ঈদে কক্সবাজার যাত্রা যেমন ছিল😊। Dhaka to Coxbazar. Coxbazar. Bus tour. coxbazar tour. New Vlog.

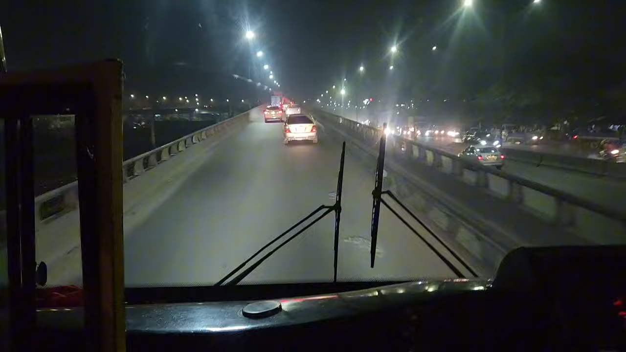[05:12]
এখানে কক্সবাজার এক্সপ্রেসও কিন্তু আমাদের সাথে কক্সবাজার যাওয়ার উদ্দেশ্যে রওনা দিয়ে দিল।
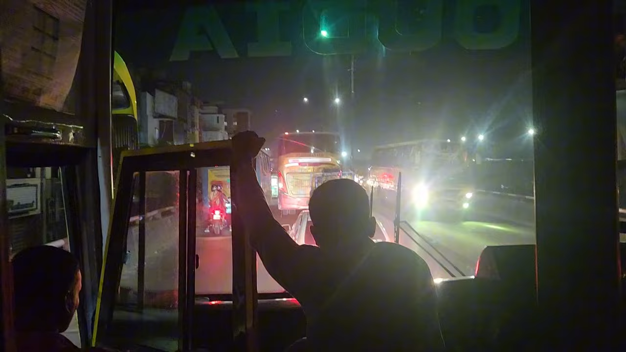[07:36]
এখন বাজতেছে 11:30, আর এই 11:30 থেকে আমাদের মেইন জ্যাম শুরু হয়।
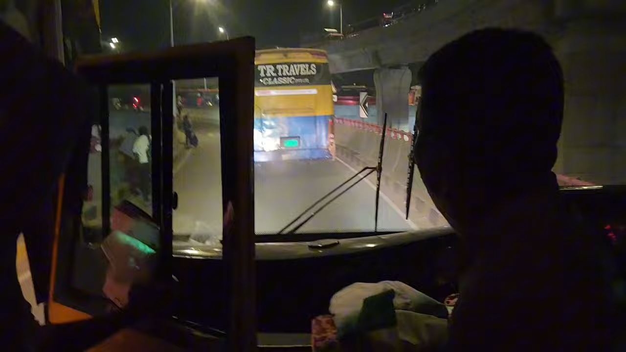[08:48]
এখন আমরা সায়দাবাদ ফ্লাইওভার ক্রস করে যাচ্ছি।
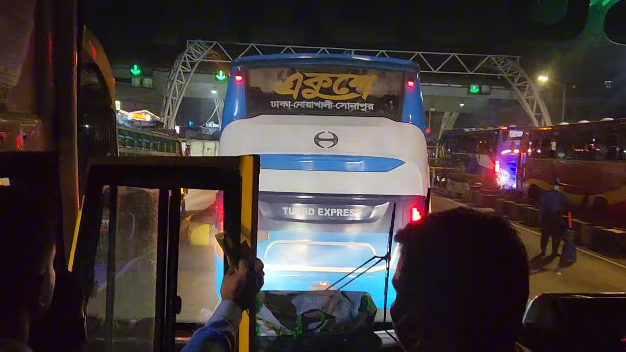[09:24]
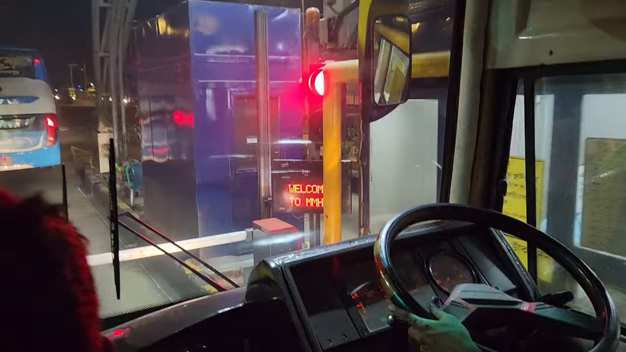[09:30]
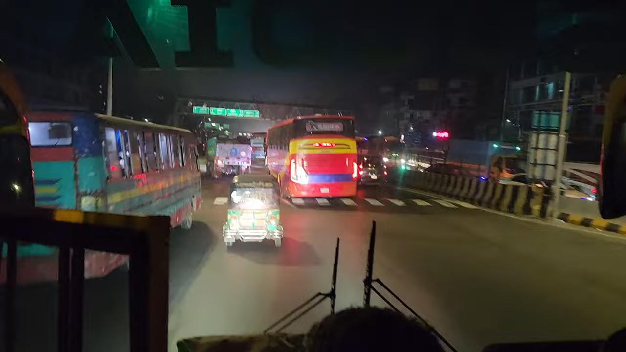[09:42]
ফাইনালি গাইস, আমরা সম্পূর্ণ জ্যাম থেকে মুক্তি পাই।
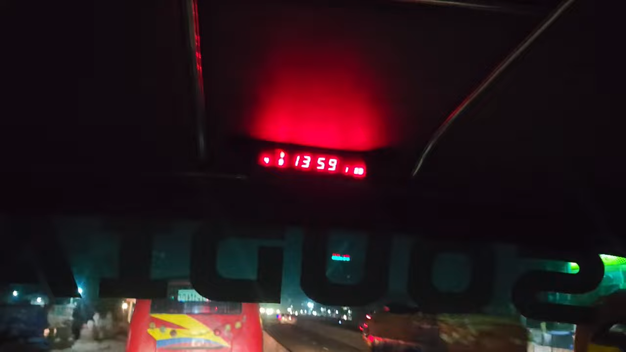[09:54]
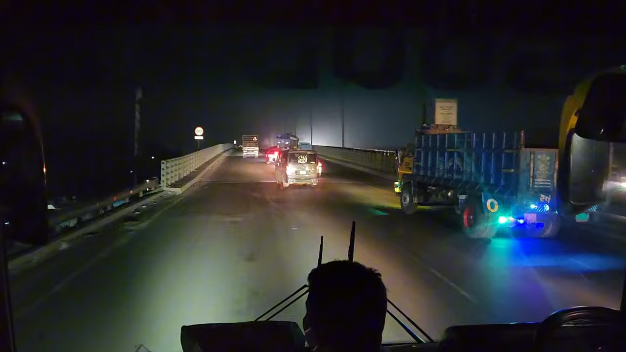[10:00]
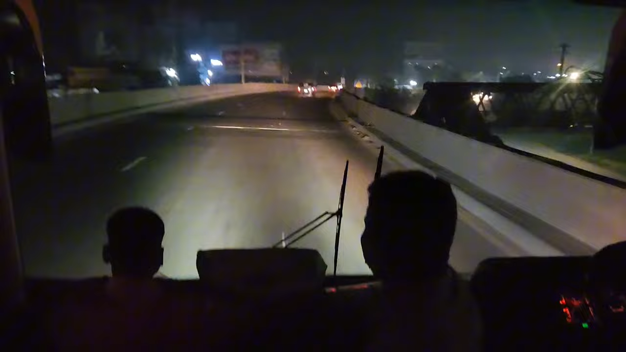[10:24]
এখন কিন্তু আমরা ন্যাশনাল হাইওয়েতে উঠে পড়েছি, আর আমাদের সামনেই রয়েছে হিমাচলের নতুন যেই বাসটি বের হয়েছে, ফুসো, মিৎসুবিশি ফুসো, সেই বাসটি।
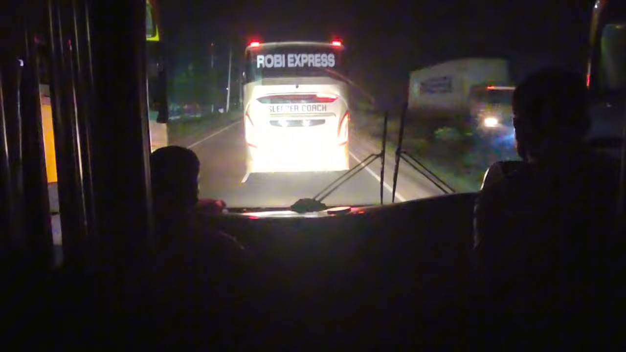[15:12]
আর সামনেই রয়েছে রবি এক্সপ্রেসের স্লিপার কোচের একটি বাস।